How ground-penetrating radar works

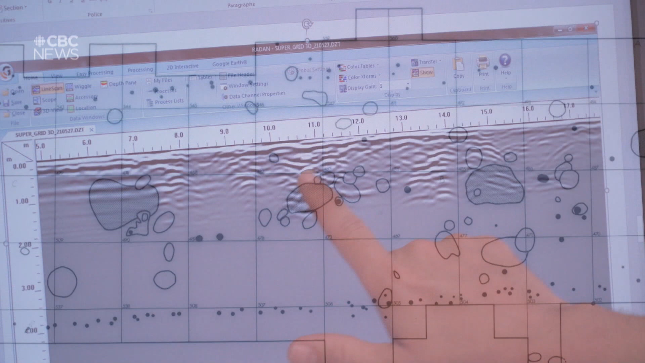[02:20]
When all that information is plotted out on a grid, it reveals clues about what's under our feet.